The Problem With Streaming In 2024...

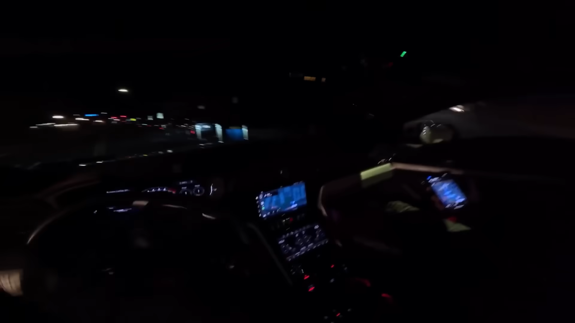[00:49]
I'm pretty sure he just goes around, swerves in traffic at like 100 and something miles an hour.
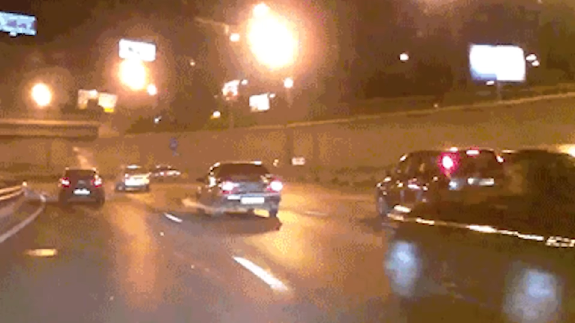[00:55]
Bro's just weaving through traffic, putting all these people's lives at risk.